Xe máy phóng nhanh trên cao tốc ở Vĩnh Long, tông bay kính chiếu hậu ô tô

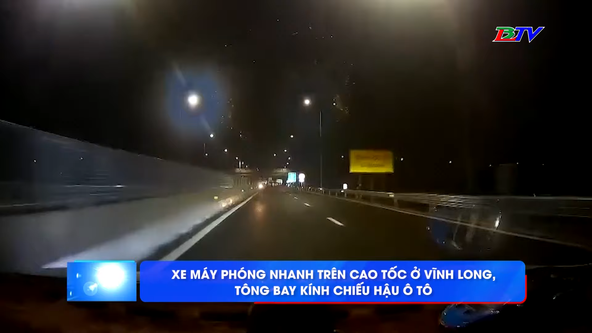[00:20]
Theo người đăng tải đoạn clip, hình ảnh được camera hành trình ghi lại do khoảng 18h ngày 1 tháng 1 trên cao tốc Mỹ Thuận, Cần Thơ, đoạn gần nút giao đường tỉnh 908.
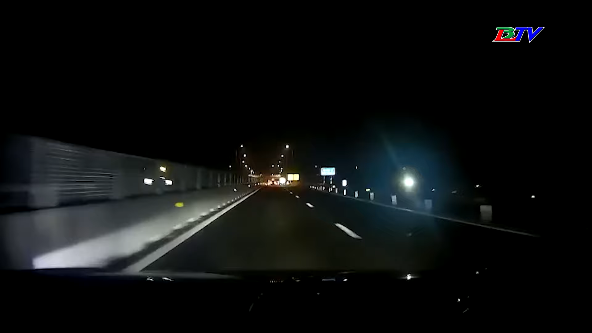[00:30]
Theo đó, xe ô tô đang di chuyển trong đêm trên cao tốc thì xuất hiện một xe máy chạy ngược chiều, sát giải phân cách. Dù tài xế ô tô kịp đánh lái, tránh được dụ tai nạn, nhưng tài lái xe máy da giàu đã làm dỡ kính chiếu hậu bên trái của xe ô tô. Người điều khiển xe máy may mắn không bị té ngã.